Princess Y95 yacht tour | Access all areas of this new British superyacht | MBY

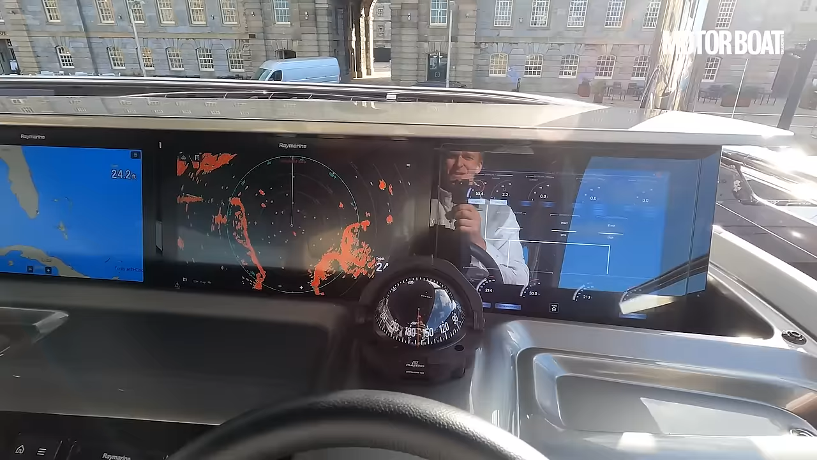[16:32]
to lock into place but there you go you've got full screen you've got the radar you've got